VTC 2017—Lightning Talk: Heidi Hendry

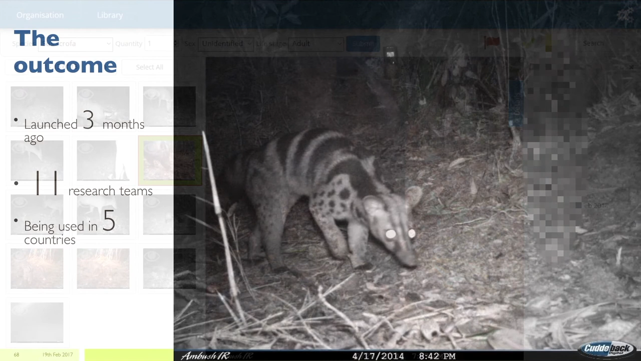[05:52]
So, in our own study, that one study, we discovered that the endangered Alston civet, which is currently known to be widespread in Laos, is also here in Vietnam, and our particular survey forest is a hotspot for them. So this is pretty groundbreaking news for us. And as a side benefit of those particular photos that we analysed,
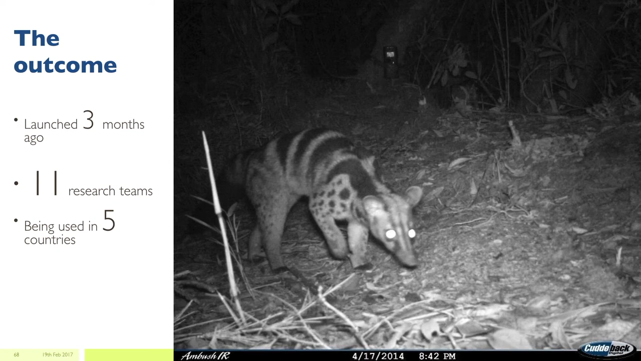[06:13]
we now have software that's being used in 5 countries by 11 research teams, including the Tick Project in New York State.